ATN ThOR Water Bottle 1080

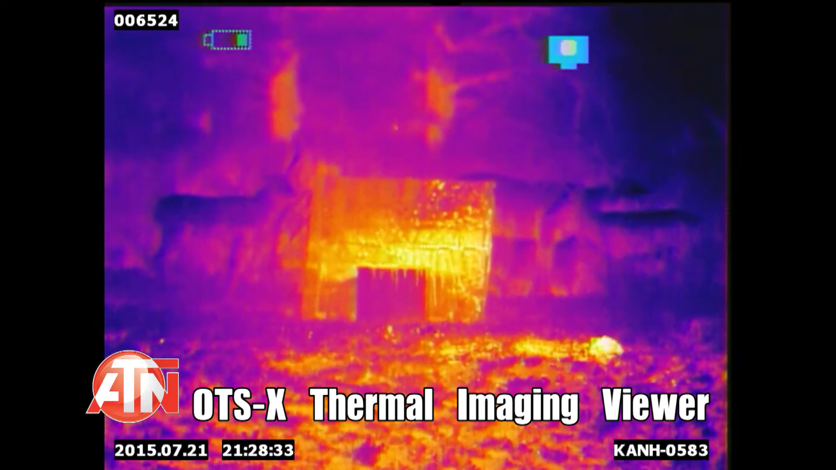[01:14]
I'm shooting a water bottle that I heated up with some warm water so it was about 100 degrees, almost representing an animal or anything else out there that would be alive.
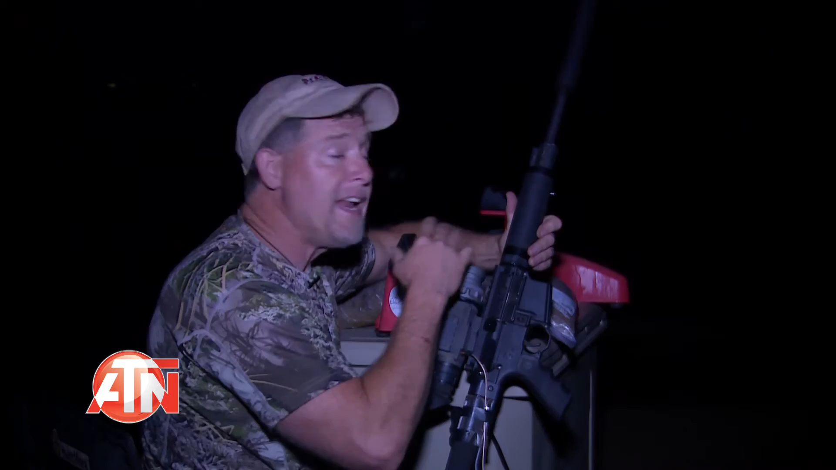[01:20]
40 yards pitch black dark and just smoked it.
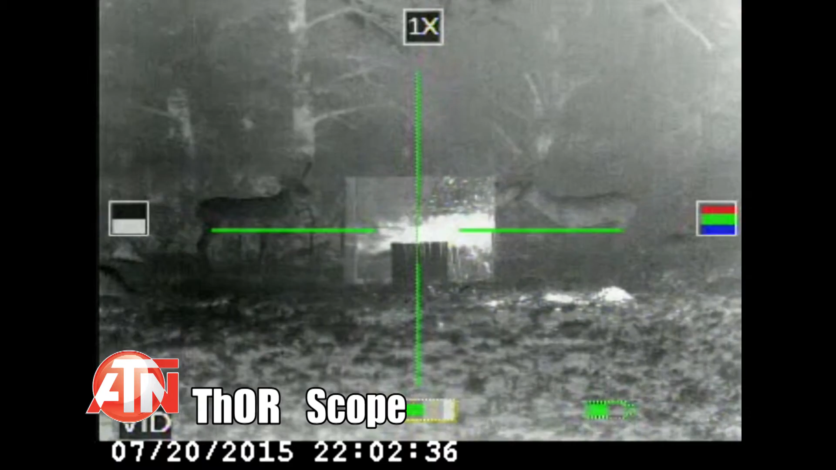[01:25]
The cool thing is I video it all through the video out on this ATN Thor.